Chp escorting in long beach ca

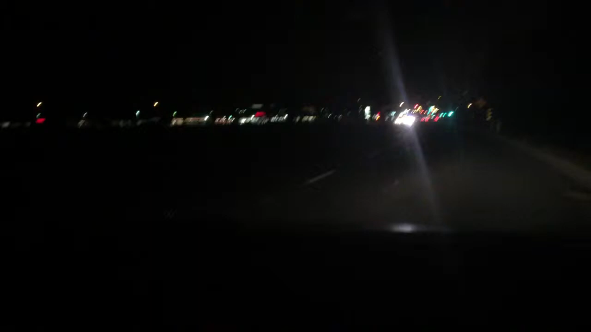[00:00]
Yeah, they're moving at, um... This is what they do when they move, um... I can't remember, I think it's a transformer. It's like a huge convoy that they do. Go, go through the intersection, all the way through the intersection. Go, go, go, all the way through the intersection. Get your roadway clear.